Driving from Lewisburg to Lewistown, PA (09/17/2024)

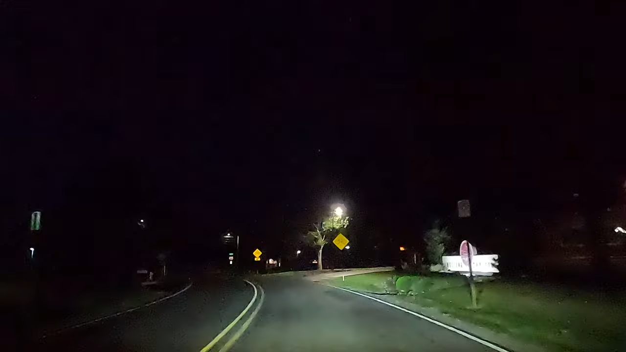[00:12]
turn right onto Pennsylvania 45 West Old Turnpike Road.
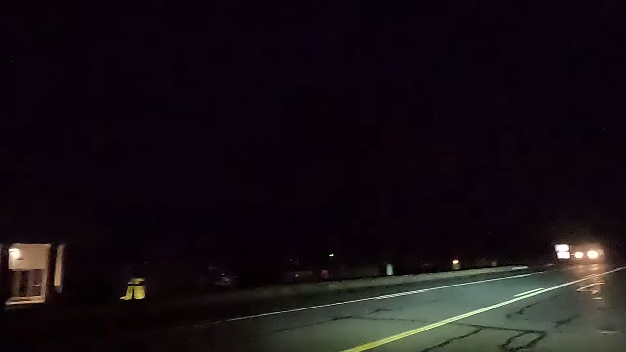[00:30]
Continue on Pennsylvania 45 West for 3 miles.
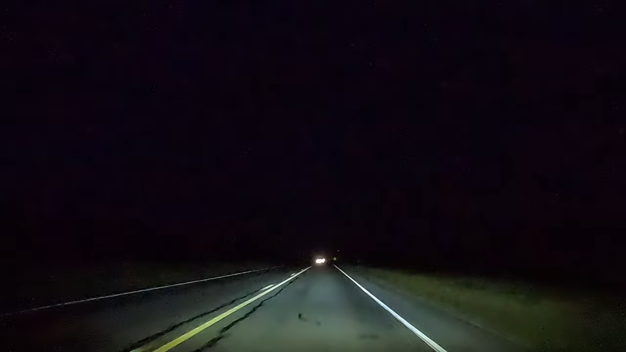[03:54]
In a quarter mile, turn left onto Dreisbach Church Road. Take the next left onto Dreisbach Church Road.